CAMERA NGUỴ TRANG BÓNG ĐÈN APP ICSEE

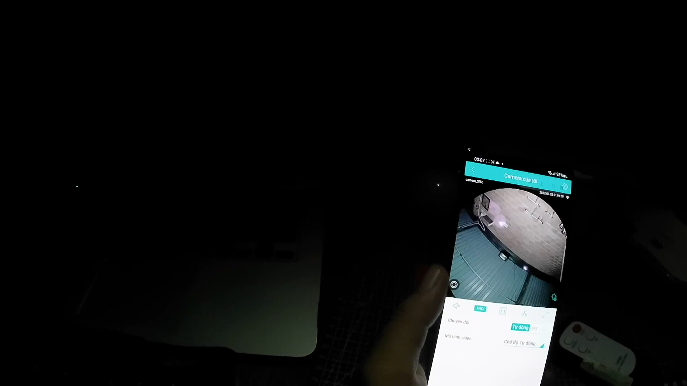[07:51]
để cái vị trí đó luôn rồi mình coi lại cái hình ảnh ban đêm sau khi mình tắt hết đèn luôn chứ mình không phải là gắn trên cái dạo kiểu như thế này nhìn ngược lên trời để cho bà con chúng ta sẽ cảm nhận được thực tế hơn của cái mẫu này nó như thế